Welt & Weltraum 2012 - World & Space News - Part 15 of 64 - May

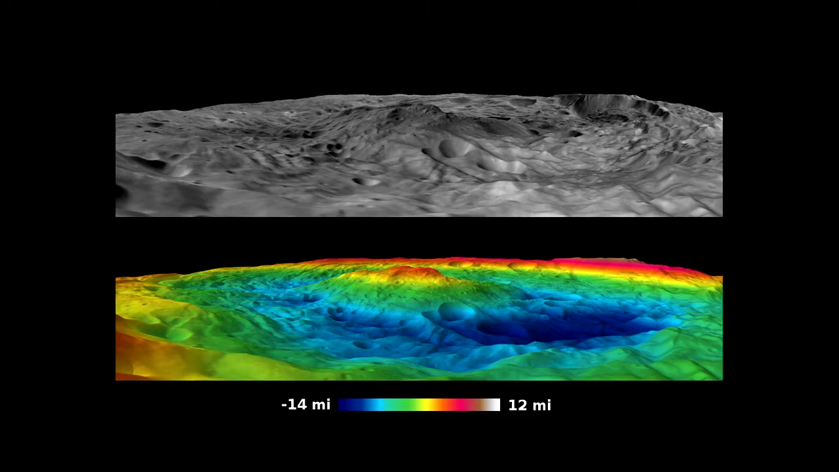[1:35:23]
The central mound of Rhea Silvia is about one-third of the diameter of the crater itself. At first, this was very surprising because craters on the Moon and other large bodies don't really look like this. When we've looked at other smaller bodies in the solar system, like outer solar system satellites, we've found that they actually have a similar structure with a very dome-like, very large central peak.
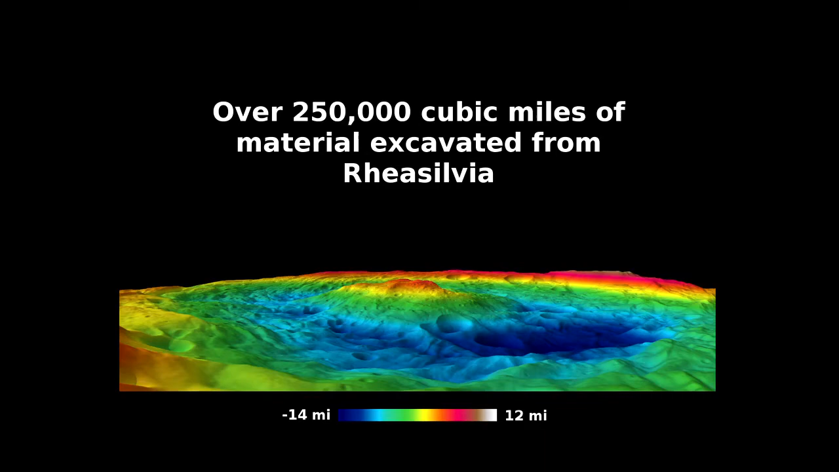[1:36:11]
A large part of this material will remain on the surface, as I noted previously, erasing many pre-existing craters in the south. But a large fraction of this as well is ejected into space. To put this into another perspective, 250,000 cubic miles is enough to fill the Grand Canyon about 1,000 times over.